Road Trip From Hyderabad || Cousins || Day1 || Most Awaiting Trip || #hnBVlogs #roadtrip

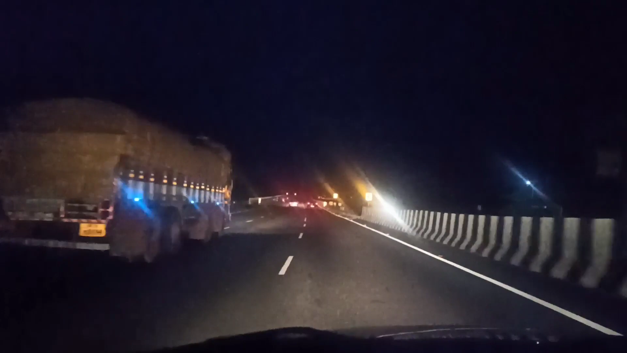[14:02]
యాక్చువల్గా మా ట్రిప్ వచ్చేసి అన్నవరంకే, కానీ మధ్యలో విజయవాడ టెంపుల్ దర్శనం చేసుకుందామని విజయవాడలో, అండ్ అగైన్ ద్వారకా తిరుమల కూడా దర్శనం చేసుకుందామని ఇటు సైడ్ వచ్చినాము.
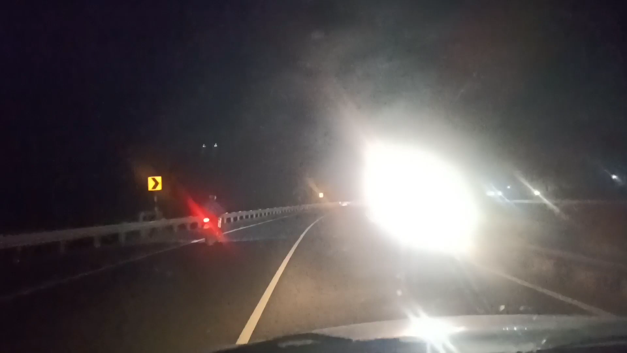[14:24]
ఐ థింక్ 9:30 మేము అన్నవరం రీచ్ అవుతాము, బట్ అక్కడికి వెళ్ళాకే రూమ్స్ అన్నీ అవన్నీ చూసుకోవాలి. రోడ్ అయితే బాగుంది. ద్వారకా తిరుమల లోపలికి కొంచెం రోడ్డు అంటే అక్కడక్కడ గుంతలు ఉన్నాయి, కానీ పర్వాలేదు, బాగానే ఉంది. అండ్ పై వరకు వెహికల్స్ వెళ్తున్నాయి.
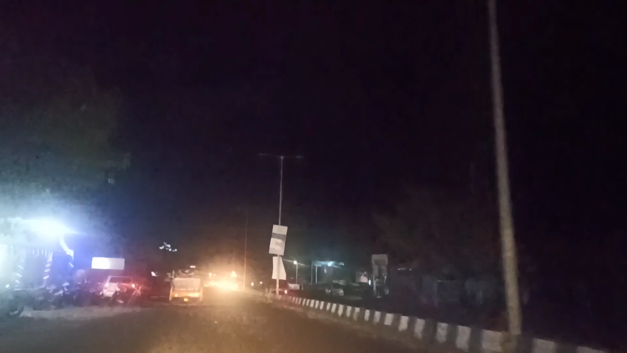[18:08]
హోటల్స్ ఒకసారి చూడాలి అవైలబుల్ ఉన్నాయా లేవా అని రూమ్స్. ఓ ఇక్కడ ఒక నయారా బంక్ కూడా ఉంది. ఇక్కడ ఆప్ మనీ ఎస్ఆర్ రెసిడెన్సీ దగ్గర.